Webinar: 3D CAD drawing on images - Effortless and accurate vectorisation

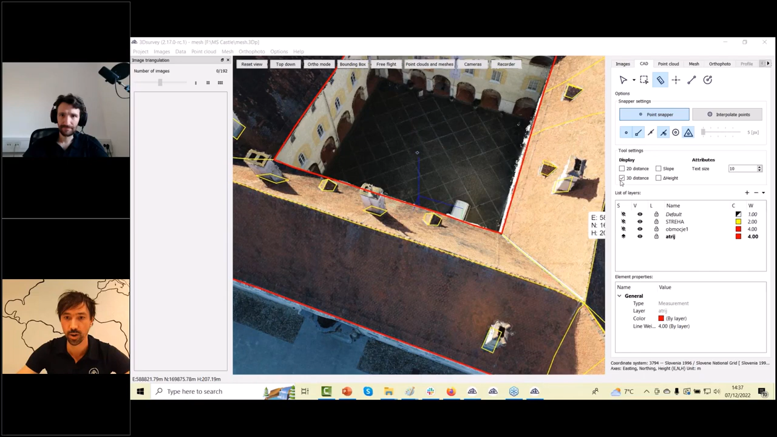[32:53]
i have here 3d distance in this case i would like to know the slope of my specific roof i will snap on this part and then go straightly down
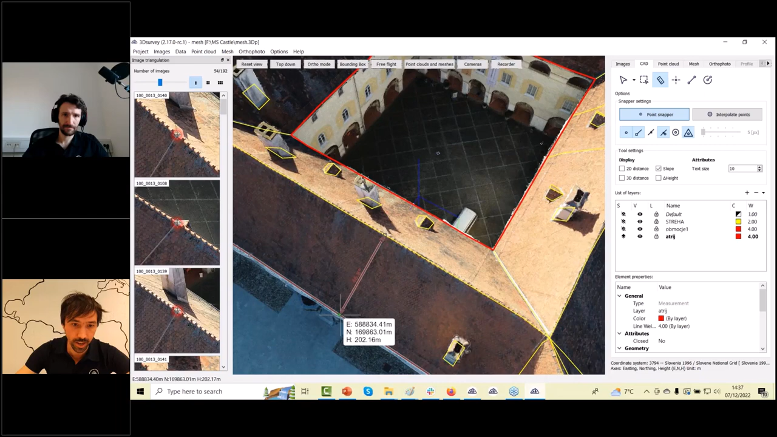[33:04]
like so uh if i select now my position i see where this is pointing on the roof on the roof again so
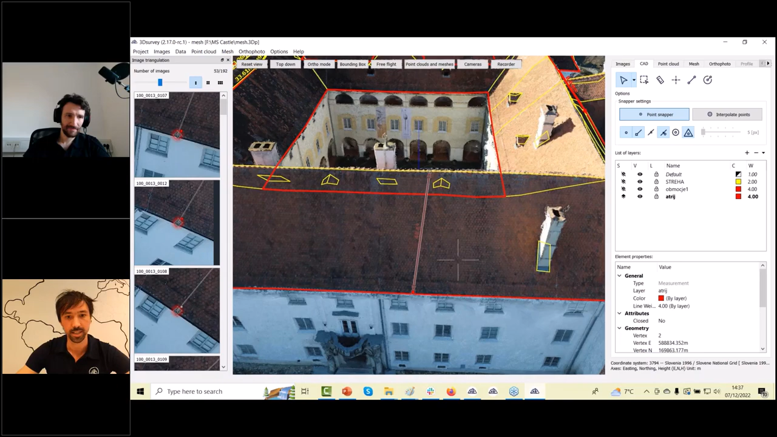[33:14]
this way and i can see it's in this case 60 uh sorry 40
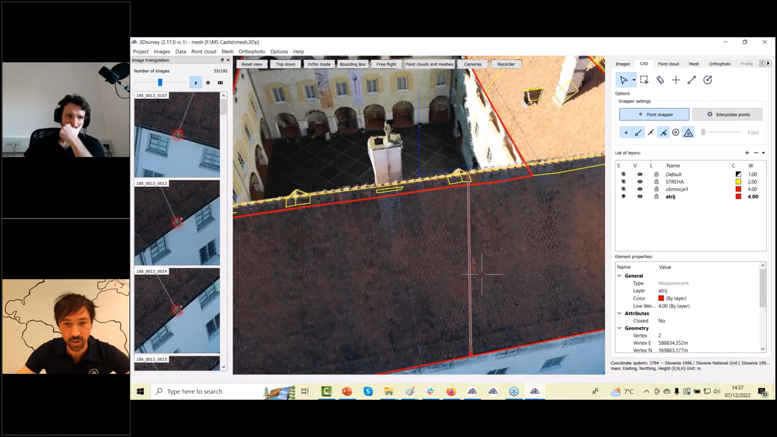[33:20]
46.6.6 degrees i
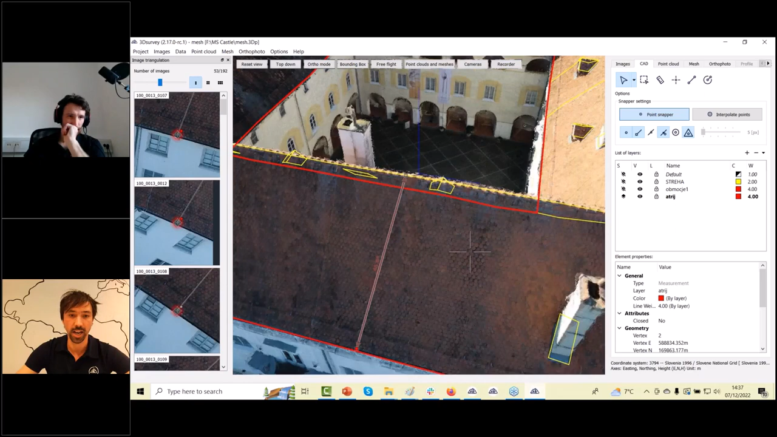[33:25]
could do it more vertically and then it will be even more accurate but then let's say
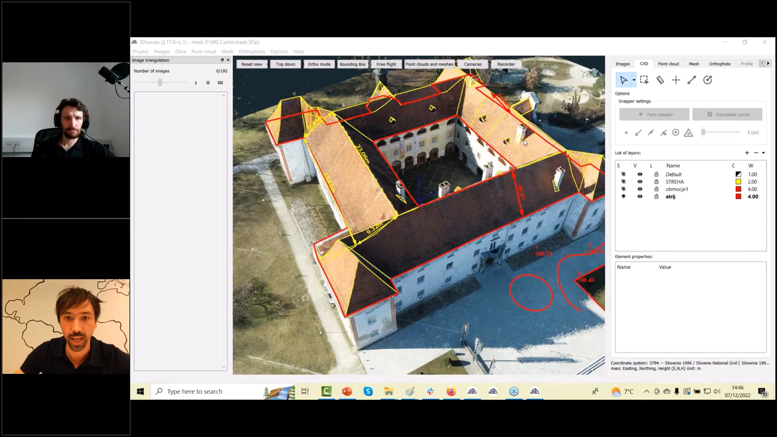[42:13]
so let me show you what's possible to see good question so when i show my uh
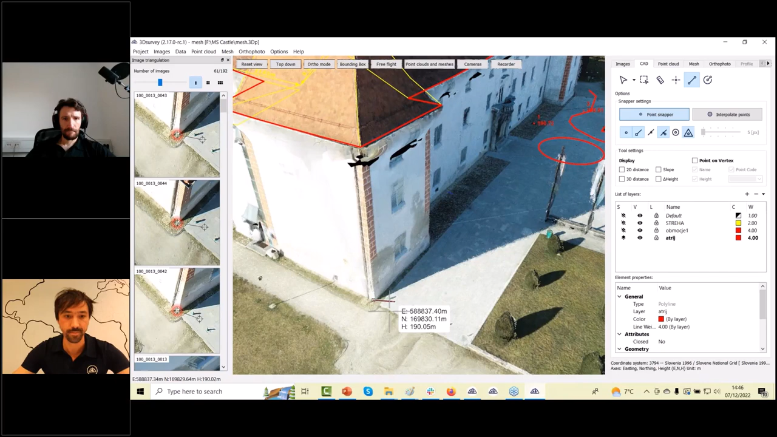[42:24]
first position on 3d mesh here on a corner and for example when i go and sorry backspace to delete last uh point with a draw when i zoom in and correct here a position then you can see the red point the red small point is here added and all all other
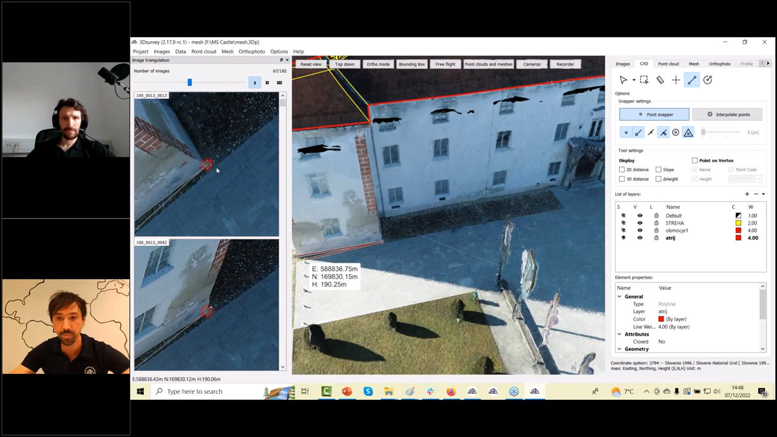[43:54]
and of course the last point confer position and delete other observation for all other points so in this way you can have some control what's happening with the 3d point uh so uh in a mean that you will have some kind of pixel error and how it's recalculated i'm not sure maybe there's an option but i don't have in mind right now i have your email so maybe we will contact you later on but nevertheless this should be more accurate calculation uh in comparison if you draw just based on point out on just based on mesh because if you call if your draw
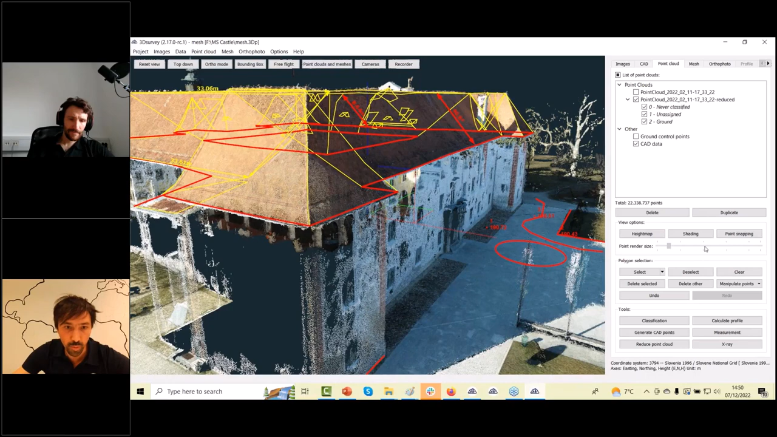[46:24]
point cloud under the roof as you can see it here also the uh probably here as you can see the complete facade was not visible because the song was probably too strong and uh the customer didn't set the camera correctly uh
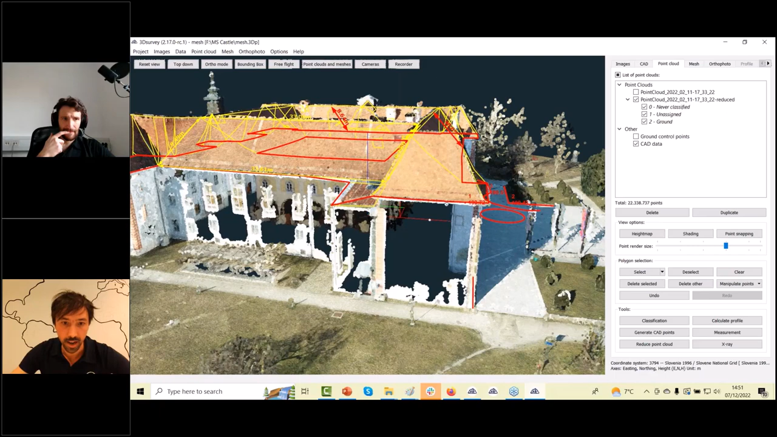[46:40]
we actually uh we can also
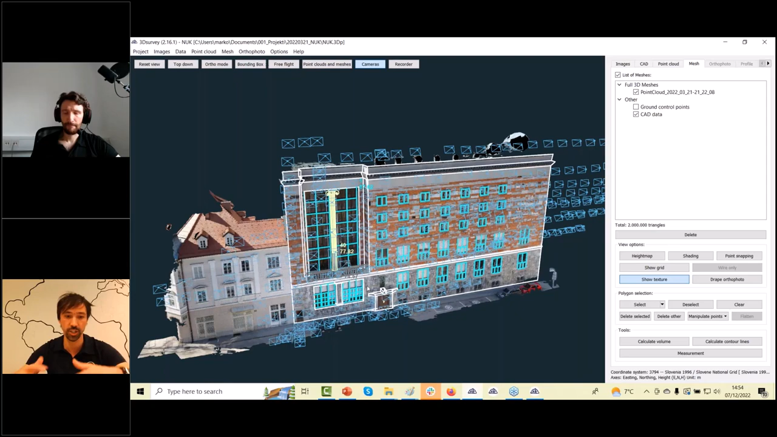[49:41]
is just 250 grams or something like that uh and we use a 3d survey pilot uh free flight mission app which offers you automatic triggering images on uh let's say two or three seconds or the second option is let's say every two three or five meters you just
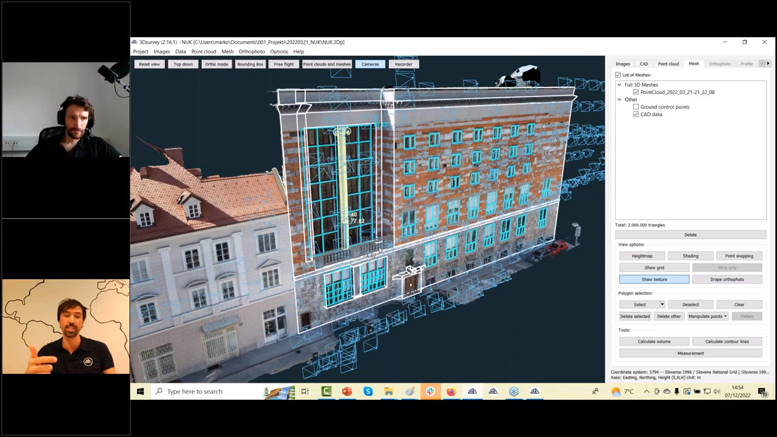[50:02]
define the distance and the drone automatically triggers the camera and then i was just uh flying the drone you see this blue pyramids uh left and
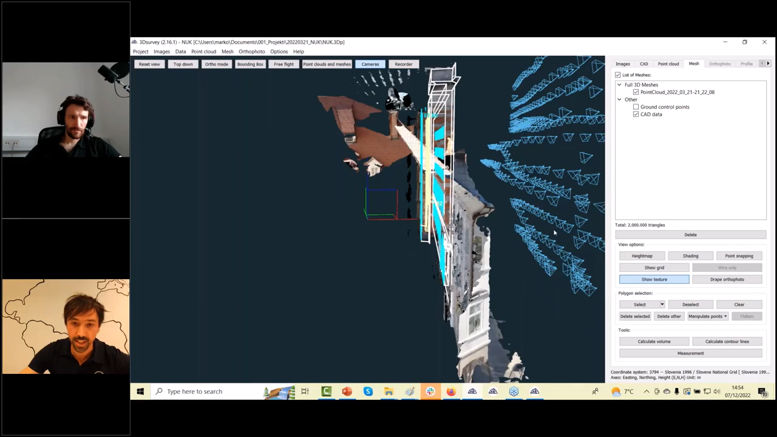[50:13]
right and uh the images were automatically capturing and
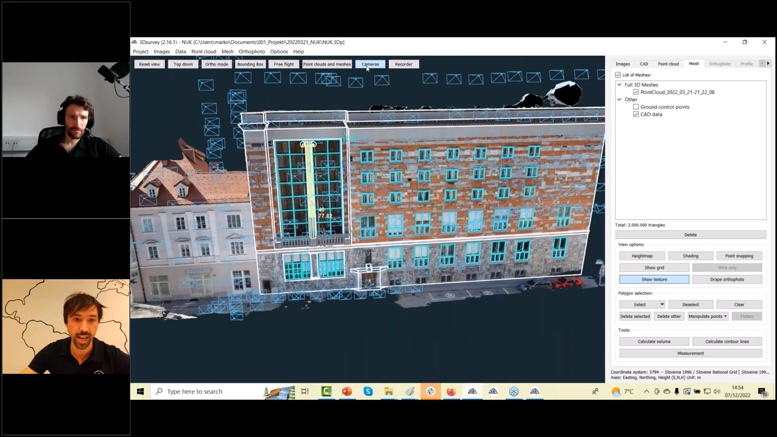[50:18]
with such a small drone uh with 12 megapixel camera